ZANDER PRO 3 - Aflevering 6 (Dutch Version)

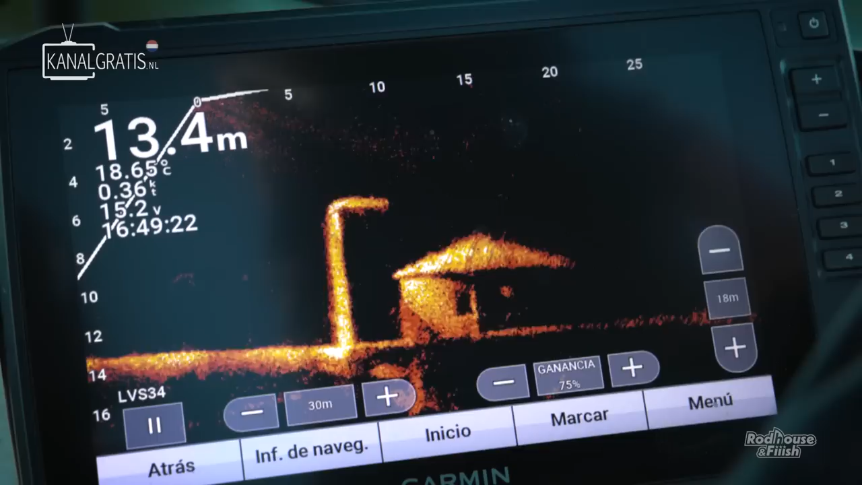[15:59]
On screen: depth 13.4 m, water 18.65°C, speed 0.36 kn
So this is the example of what we can find in this lake.